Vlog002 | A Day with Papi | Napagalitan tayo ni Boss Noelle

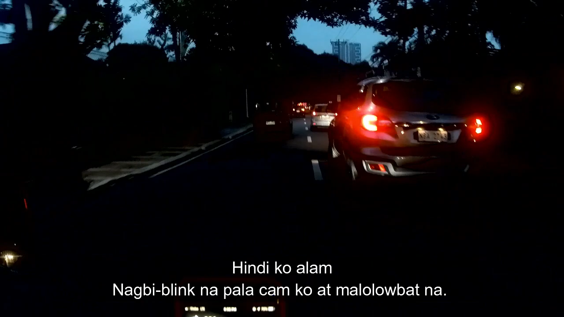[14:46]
Yan, nabutan na tayo ng dilim. A few moments later.